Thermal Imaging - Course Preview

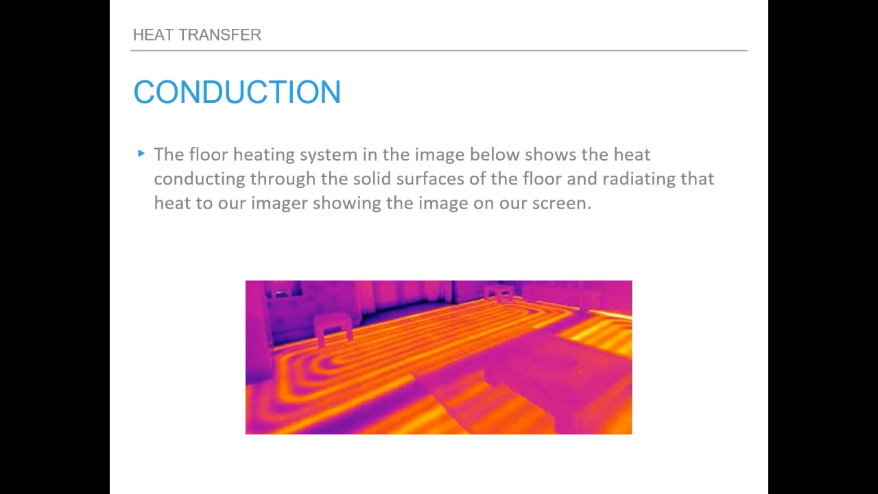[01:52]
the liquid state of whether it's water or something else and conducted through the pipe, conducted through the floor, and then radiated out to our imager. And here we go. This is convection. This is our last type of heat transfer.
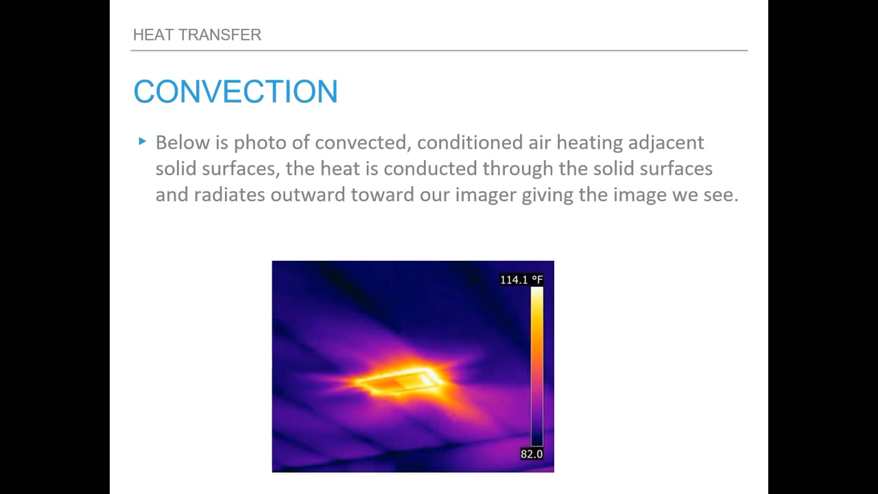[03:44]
On screen: scale top 114.1°F
And then you're going to end up with moisture-related problems in that area. But this one just shows our heat. And you can see that heat. It's convected through the air and conducted through that solid ceiling surface and then radiate it out to the image that we can see here.